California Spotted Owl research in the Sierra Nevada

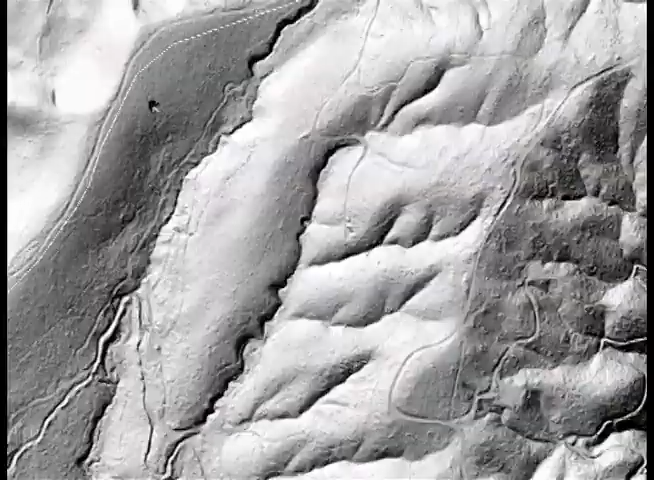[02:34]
As part of SNAP, scientists are investigating the uses of LIDAR, or Light Detection and Ranging,
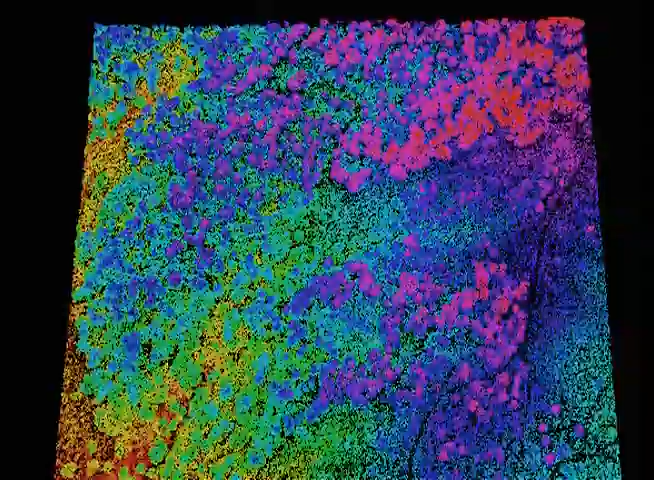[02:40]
in providing detailed information on how forest habitat is affected by fuels management treatments across a large landscape.
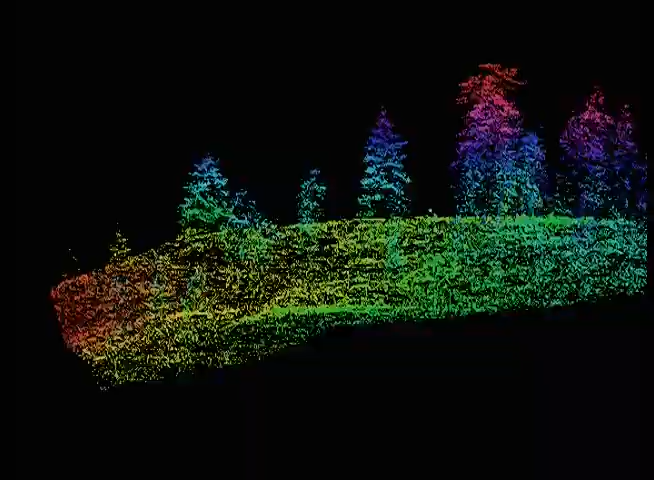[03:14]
owls because they provide suitable nesting and roosting habitat.
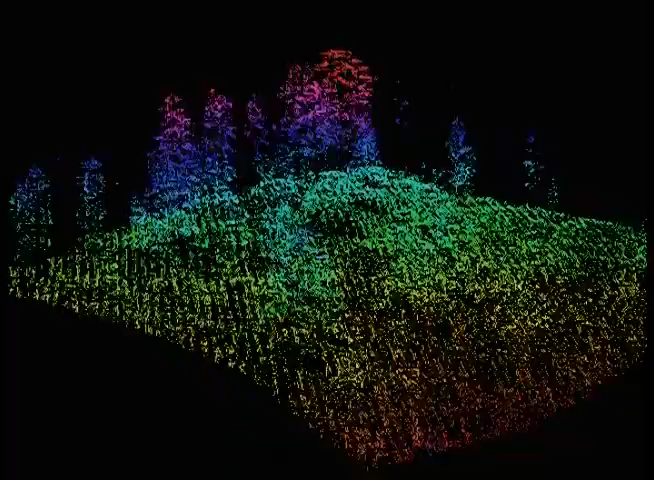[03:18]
We can now use LIDAR to identify residual trees across large spatial scales,